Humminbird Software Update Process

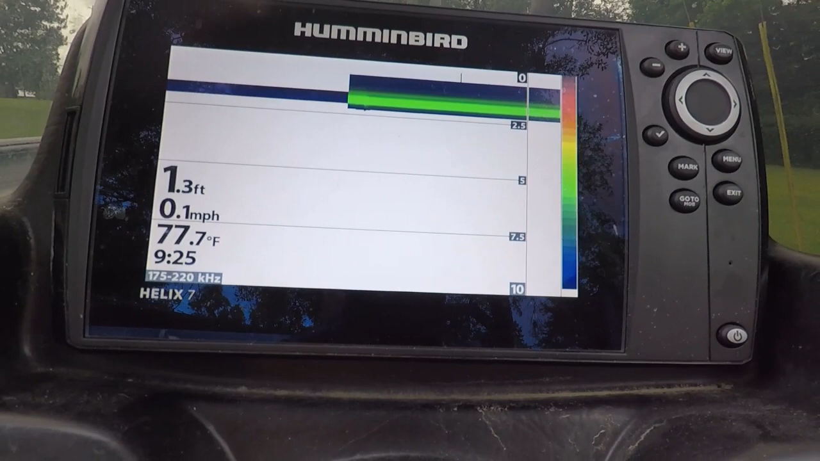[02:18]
On screen: depth 1.3 ft, water 77.7°F, speed 0.1 mph
that's about right to 1.3 feet it's about how high off the asphalt I am so that's kind of neat
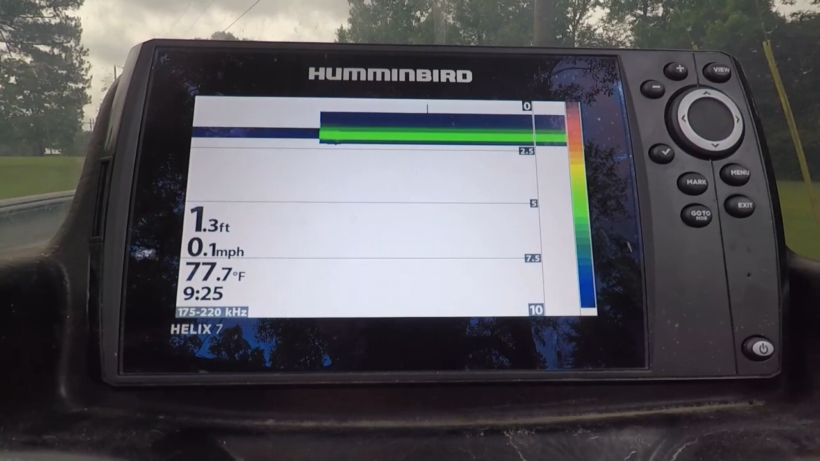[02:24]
On screen: depth 1.3 ft, water 77.7°F, speed 0.1 mph
okay so now that we've done that I have saved the software to this
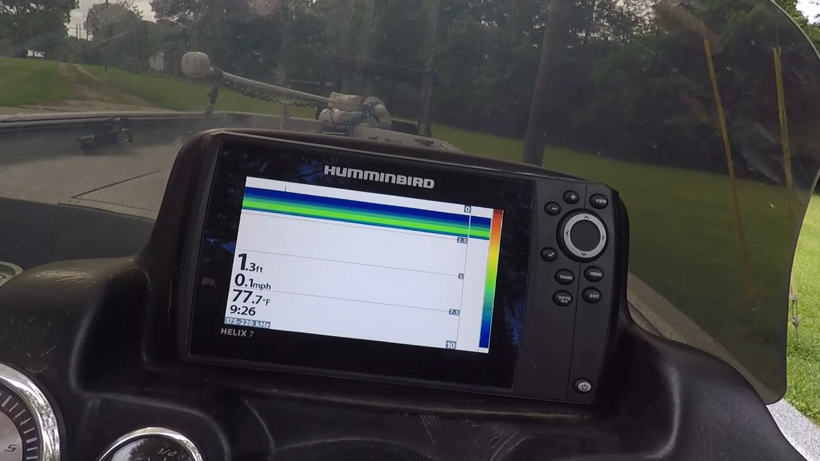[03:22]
On screen: depth 1.3 ft, water 77.7°F, speed 0.1 mph
power on your unit we're going to shut it off and do a reset and then
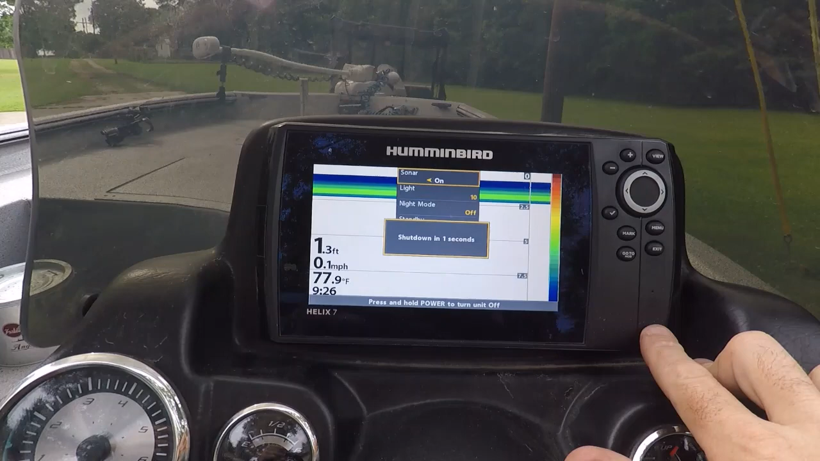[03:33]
On screen: depth 1.3 ft, water 77.9°F, speed 0.1 mph
we're going to follow the instructions explicitly okay
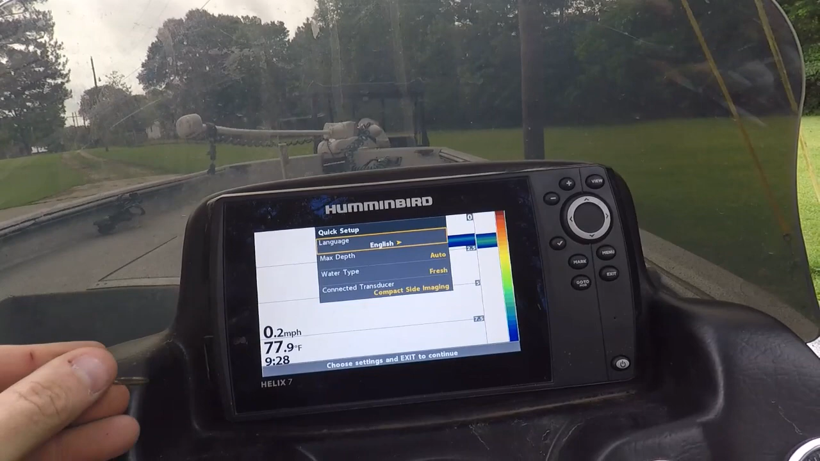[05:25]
On screen: water 77.9°F, speed 0.2 mph
not do you want to continue the second one was do you want to abort
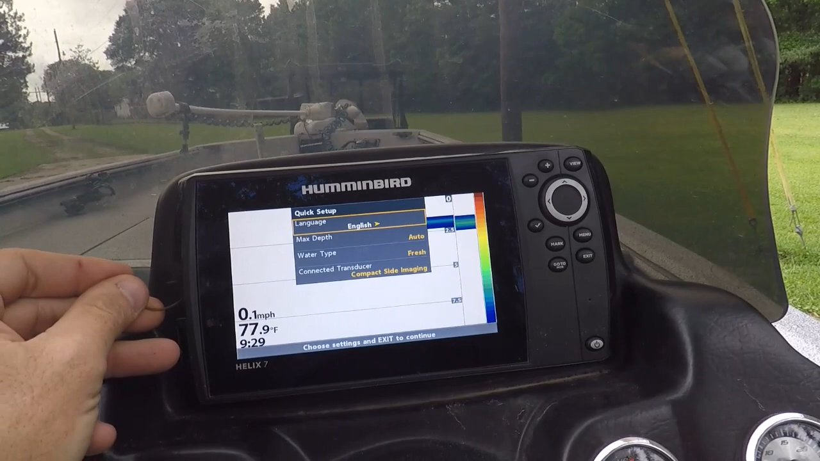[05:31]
On screen: water 77.9°F, speed 0.1 mph
so try
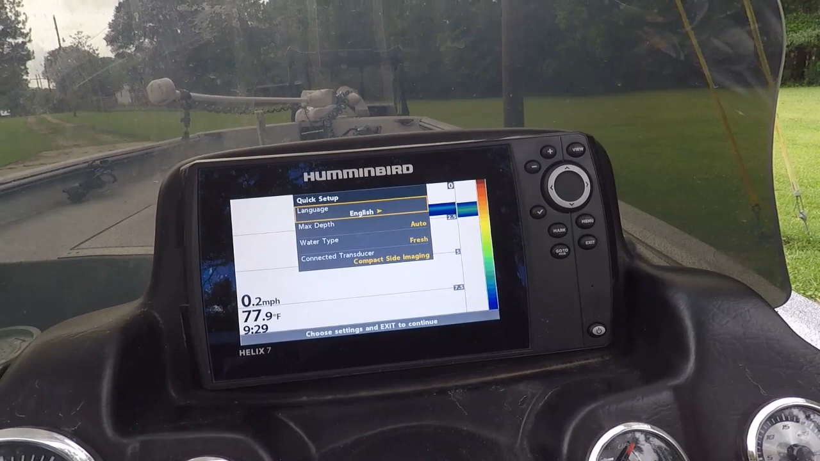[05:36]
On screen: water 77.9°F, speed 0.2 mph
it again do you want
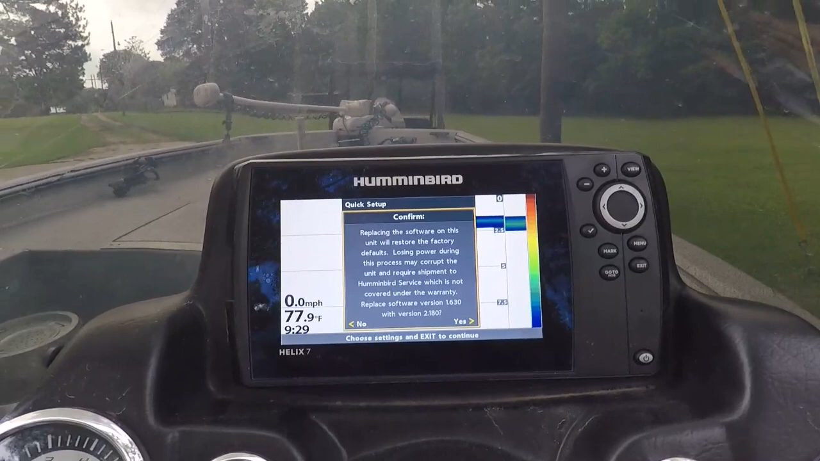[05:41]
On screen: water 77.9°F, speed 0.0 mph
to replace yes abort software update this
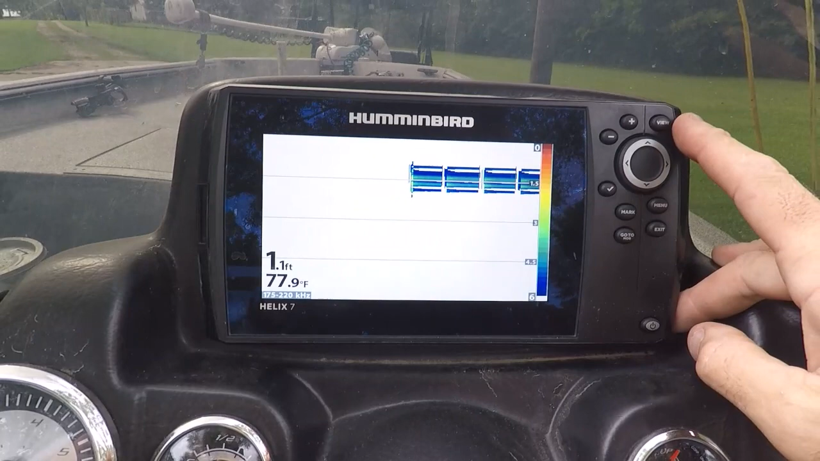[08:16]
On screen: depth 1.1 ft, water 77.9°F
is Well, everything looks to be about right.
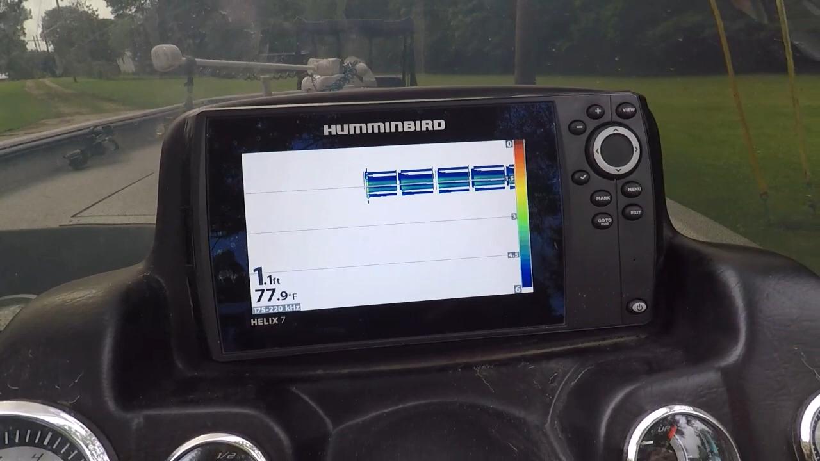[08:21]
On screen: depth 1.1 ft, water 77.9°F
Temperature is still good. Depth of the concrete that I'm sitting on is about right.
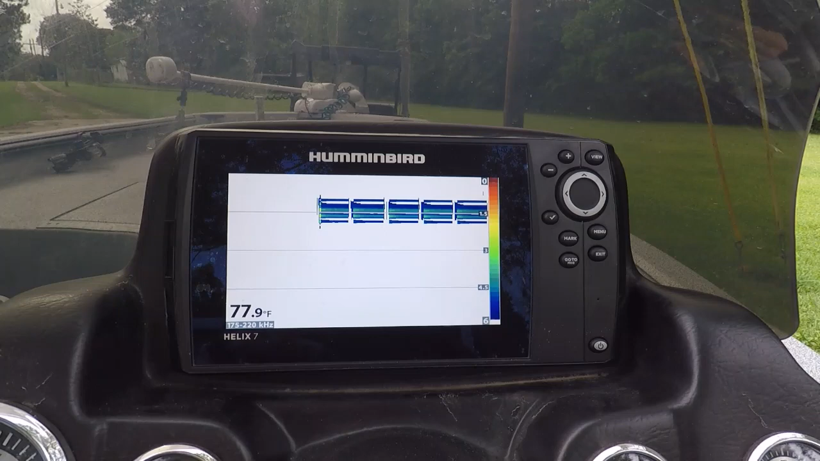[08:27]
On screen: water 77.9°F
So I'm gonna have to go through and reset all of my settings.
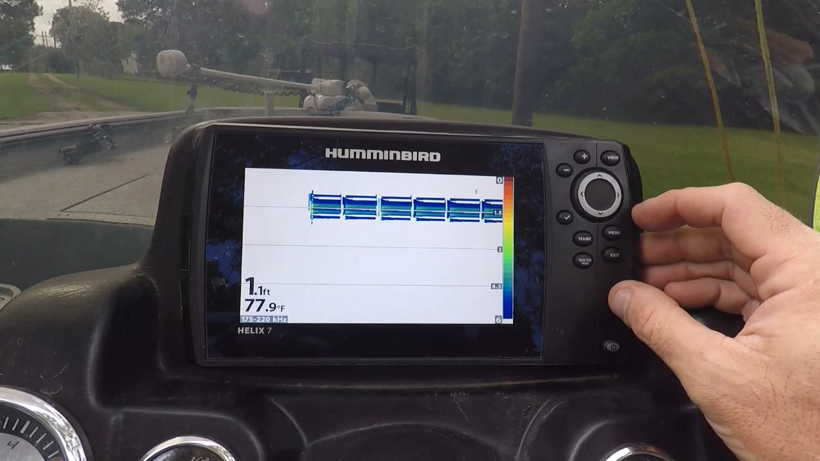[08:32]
On screen: depth 1.1 ft, water 77.9°F
Tune this thing back up once we get on the water. All right, well now I'm gonna try to catch my little five up there.